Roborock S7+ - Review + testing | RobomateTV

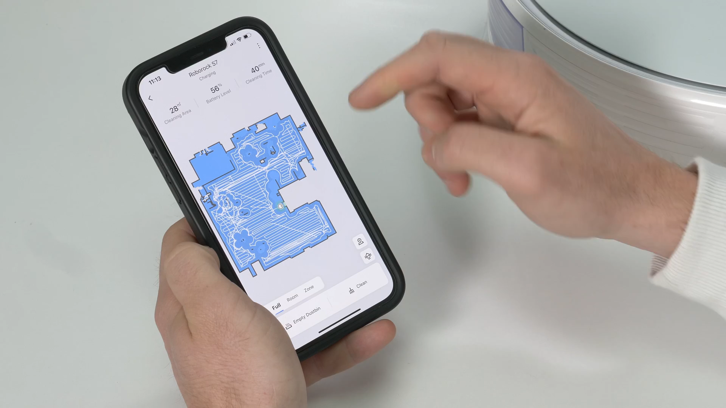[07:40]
The first time that you use it it will create a map like the one that I'm seeing.
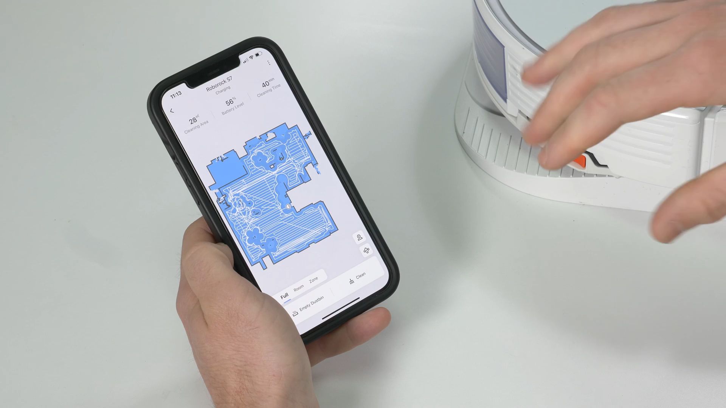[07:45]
Obviously you won't see a map like this you just press play and it'll go out and it'll explore and it'll build the map up. Once it's done you'll see something like this.
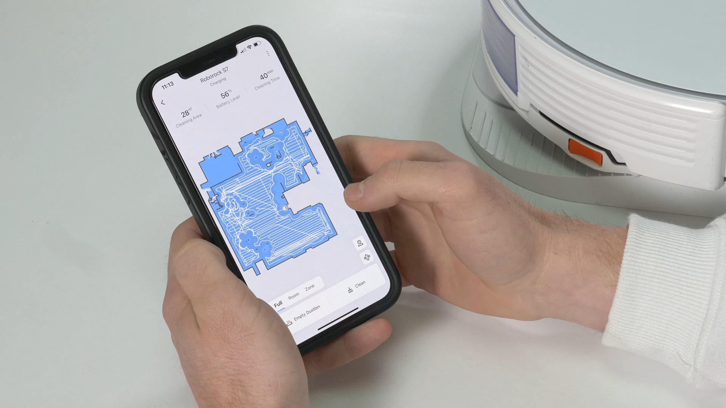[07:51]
You can see that the white lines are showing me where it's been. The basic operation is super straightforward and simple you can see here because it's on the dock right now I have the option to empty the dustbin or I can send it out to clean.